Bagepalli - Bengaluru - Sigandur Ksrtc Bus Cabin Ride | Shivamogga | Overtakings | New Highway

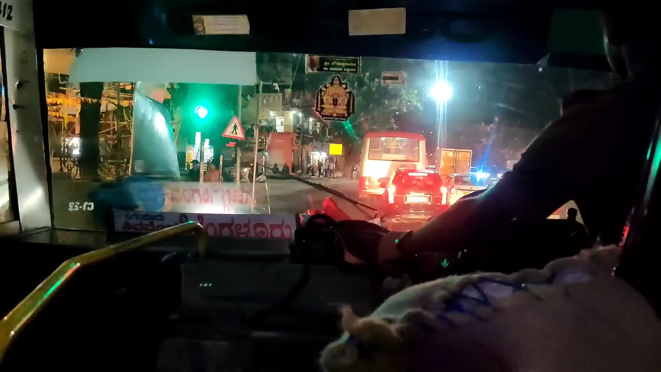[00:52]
ಮುಂದೆ ಹೋಗ್ತಿರೋದು ಕೆ ಜಿ ಎಫ್ ಜಾಲಹಳ್ಳಿ ಬಸ್.
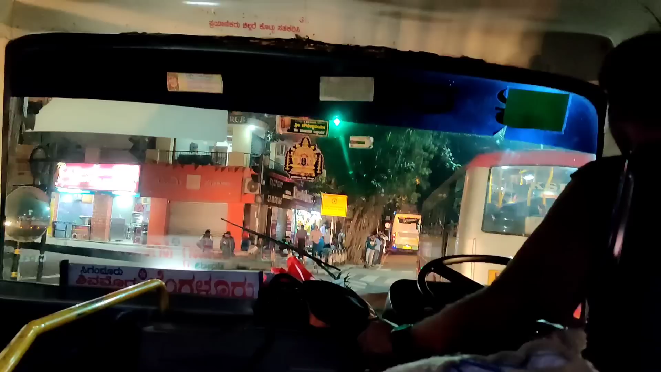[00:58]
ಕೆ ಜಿ ಎಫ್ ಬೆಂಗಳೂರು, ಚಳ್ಳಕೆರೆ, ಬಳ್ಳಾರಿ, ಸಿರುಗುಪ್ಪ, ಸಿಂಧನೂರು, ಲಿಂಗ್ಸೂರು, ತಿಂತಣಿ ಬ್ರಿಡ್ಜ್, ಜಾಲಹಳ್ಳಿ. ಕೆ ಜಿ ಎಫ್ ಜಾಲಹಳ್ಳಿ ಬಸ್ ಮುಳುಬಾಗಿಲು ಡಿಪೋ ಅವ್ರು ಆಪರೇಟ್ ಮಾಡ್ತಿರೋದು.
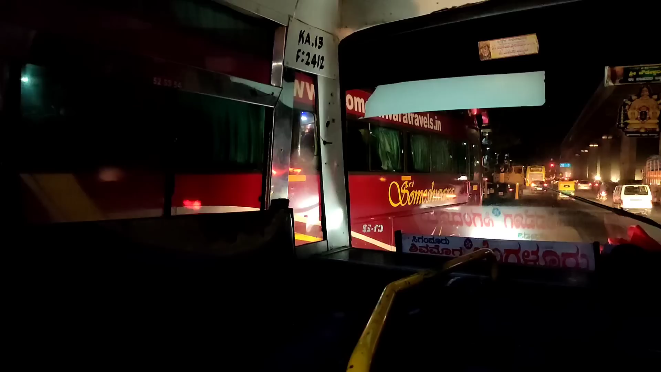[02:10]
ಅಲ್ಲಿ ಎಸಿ ಸ್ಲೀಪರ್ ತೀರ್ಥಹಳ್ಳಿ ಕುಂದಾಪುರ ದುರ್ಗಮ್ಮ ಬಸ್ಸು.
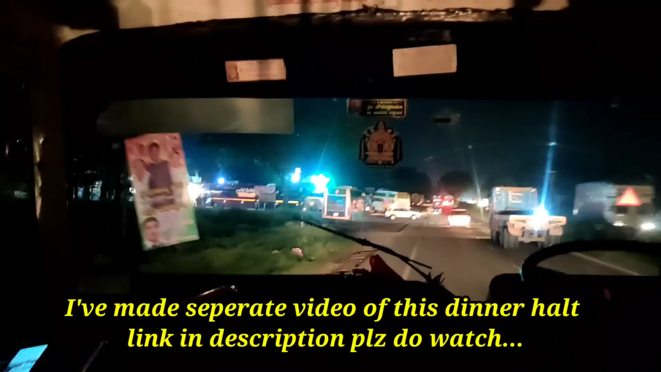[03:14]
ಡಿನ್ನರ್ಗೆ ಹಾಕ್ತಿದ್ದಾರೆ ಕಾಮಧೇನು ಹೋಟೆಲ್. ಸುಮಾರು ಬಸ್ ಇದೆ ಇಲ್ಲೇ. ಕೊಂಡಸ್ಕರ್ ಹೆಸರು